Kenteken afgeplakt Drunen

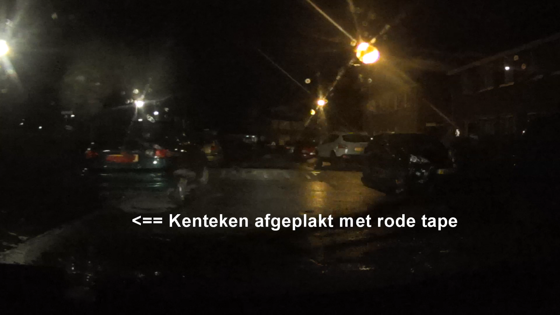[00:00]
Wij rijden net op de Europalaan in Drunen. Ter hoogte van 143 staat een auto met afgeplakte kenteken.
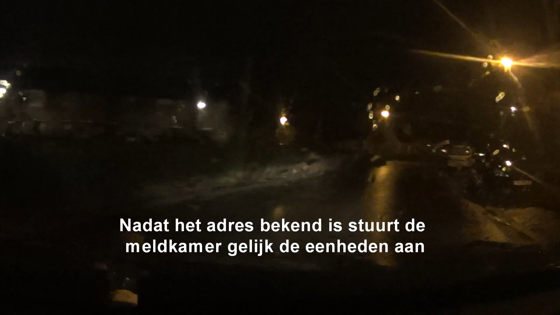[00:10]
Ja, ter hoogte van in De Woer in Groene. Ja.
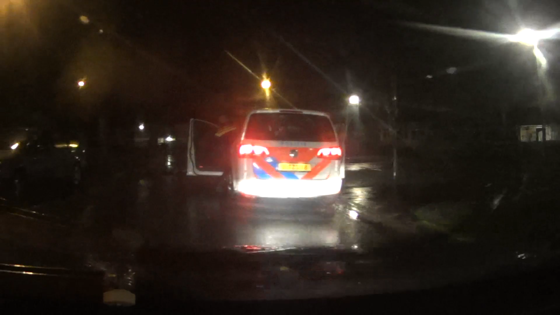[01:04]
Afgeplakte kenteken is altijd bellen. Ja, heel goed. Nou, wij kwamen hier toevallig langs, hij zag het. Oh, okay. 0900 gebeld. Ja. Goed, ja, oké. Okay. Nou, fijn nieuws. Wij rijden hier even een rondje. TZ dit heeft een kapotte koplamp. Maar TZ onderval lager. Ja, dat is. Oh. Ja. Hey,